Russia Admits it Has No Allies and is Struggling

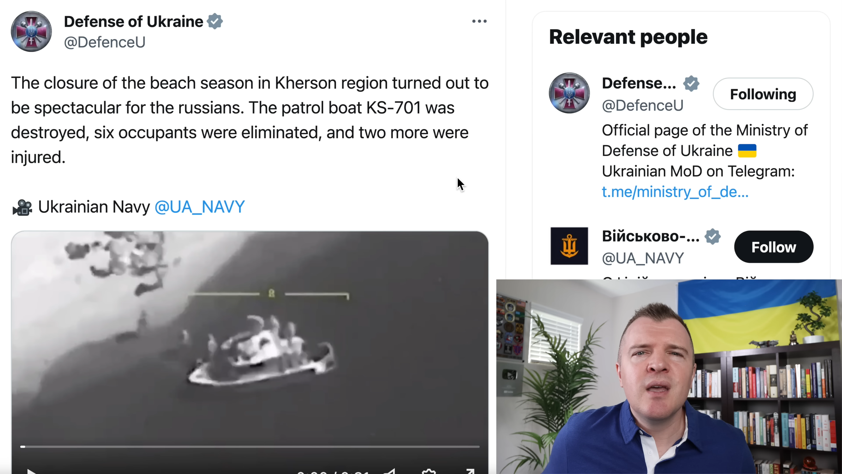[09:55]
So, over the last couple days, the Ukrainian military has released a couple spectacular videos of Russian losses. This video is from the Kherson region, in which a Russian patrol boat, KS-701,
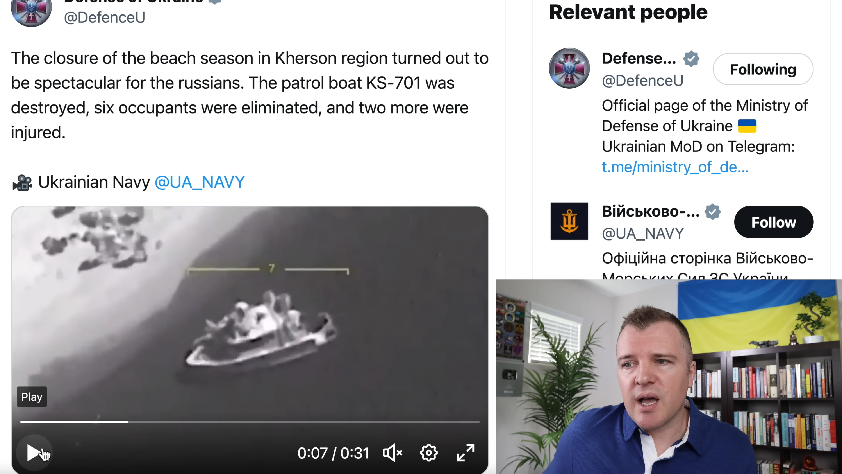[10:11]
was unloading supplies on the beach when it was annihilated by a Bayraktar TB2 drone.
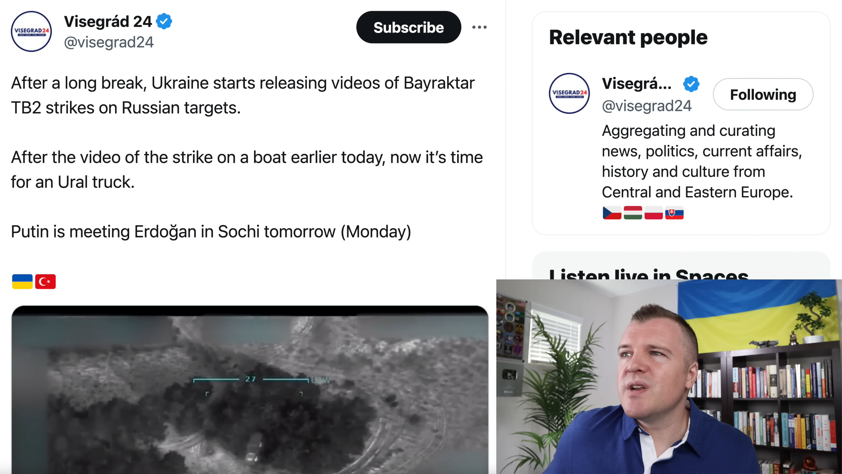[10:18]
There's another video also released in the last two days showing a Ural's truck about to be kaputted
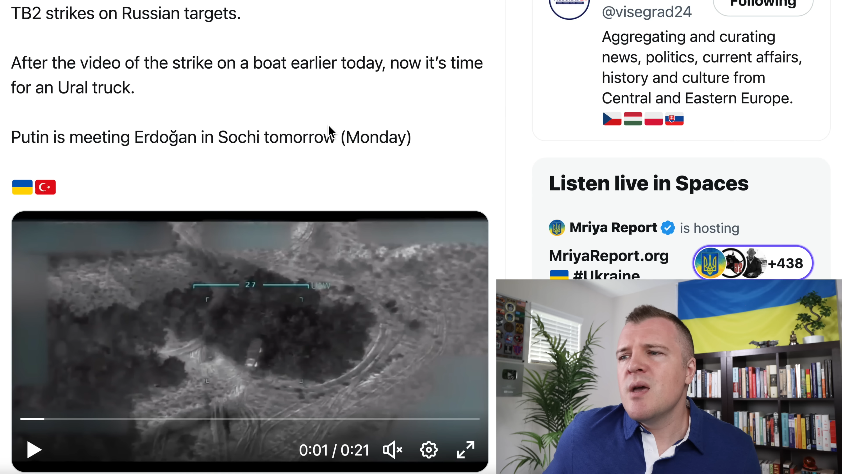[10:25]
once again by a Bayraktar TB2 drone.